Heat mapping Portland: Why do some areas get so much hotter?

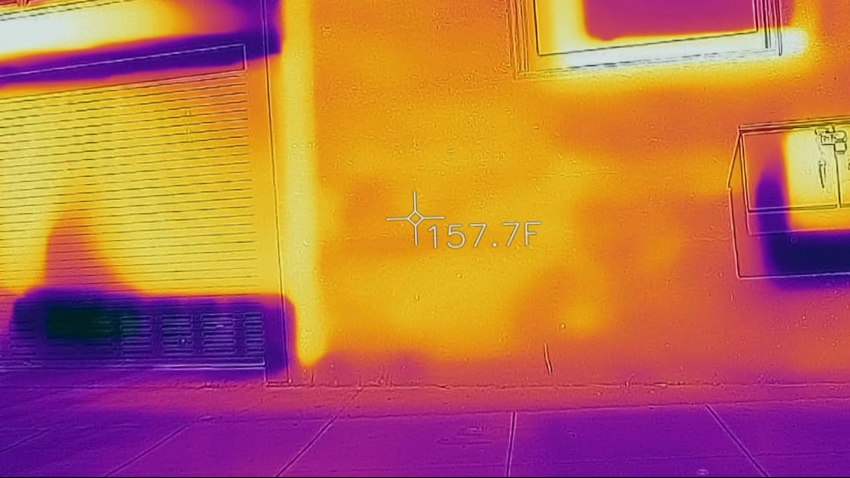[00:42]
On screen: spot 157.7°F
And so you see this real amplifying effect from the sun in and around those very low-slung buildings.